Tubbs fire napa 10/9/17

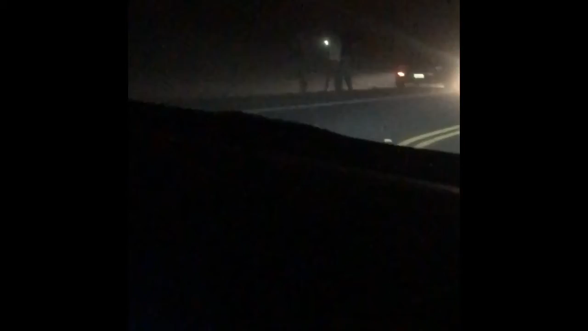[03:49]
Hey, these people need to leave. Hey, go pay attention, bro. Leave, you're gonna die. Oh, shit, dude.